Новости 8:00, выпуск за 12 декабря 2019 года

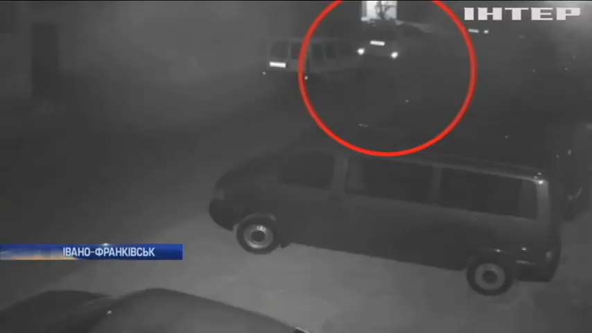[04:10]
На цьому відео Юліана Антонюк в останній бачила свою машину. Її викрили вночі з двору. Троє невідомих намагалися відкрити двері. А коли їм це не вдалося, через заднє скло, пробралися всередину. Загальному їм це зайняло 20 хвилин. Це досить довго. Завели в не дуже швидку машину.